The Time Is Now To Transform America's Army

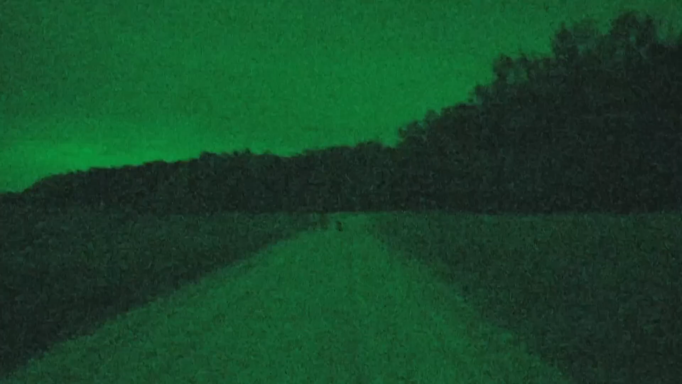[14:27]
What started off as a system to improve our night vision turned into a totally new capability.